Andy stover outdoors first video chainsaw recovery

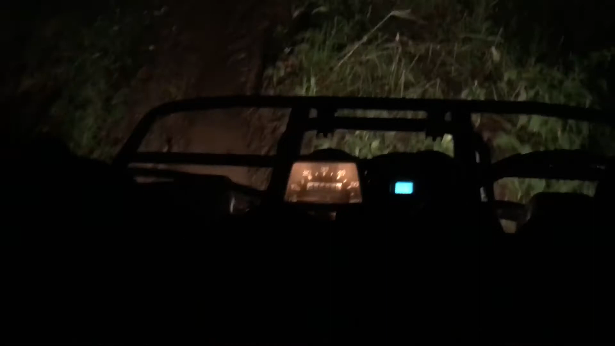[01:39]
Ah son of a gun. Now we're on the daggum road again.